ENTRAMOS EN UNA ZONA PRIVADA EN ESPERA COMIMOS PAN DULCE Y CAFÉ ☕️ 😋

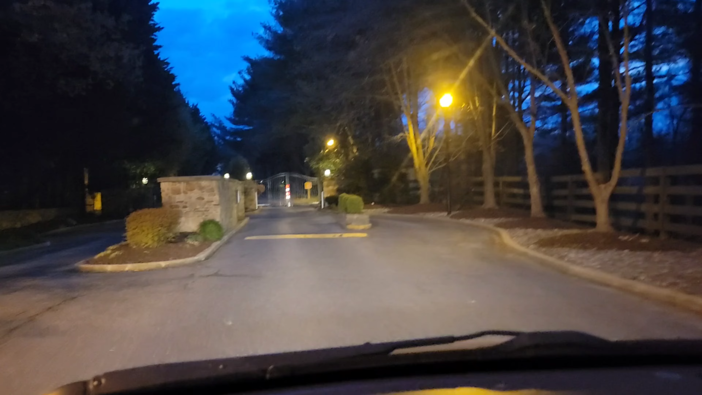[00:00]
Señores, hemos llegado a una propiedad. Tenemos mucho miedo a entrar.
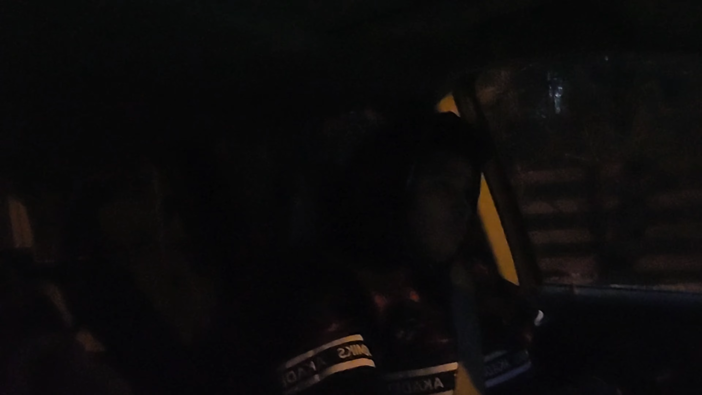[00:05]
Henry está con miedo.
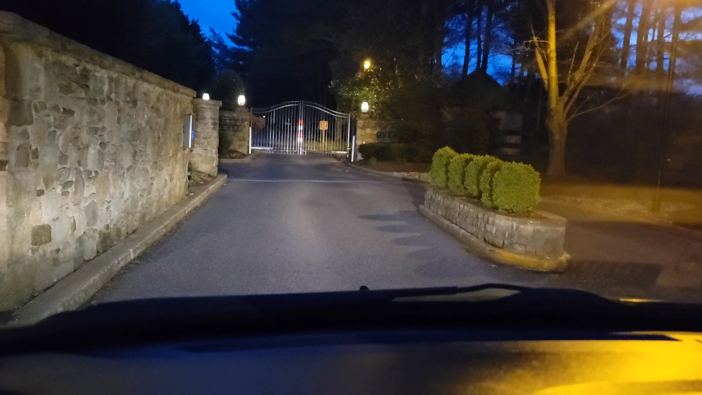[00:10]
Pero viendo que la puerta principal está cerrada, no sé, no sabemos.